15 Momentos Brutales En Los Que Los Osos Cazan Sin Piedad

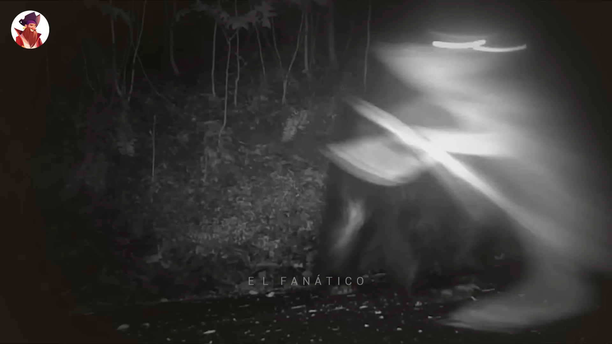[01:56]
Una vez que el cervatillo se ha ido, la madre llega y huele el suelo, tratando de averiguar dónde está su cría.
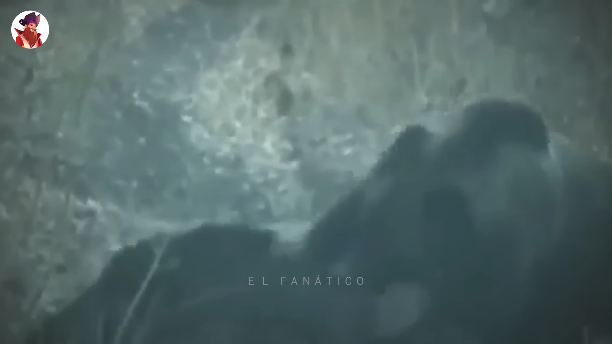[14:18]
y sigue golpeando al cerdo. Oye el claxon y continúa golpeando al pobre.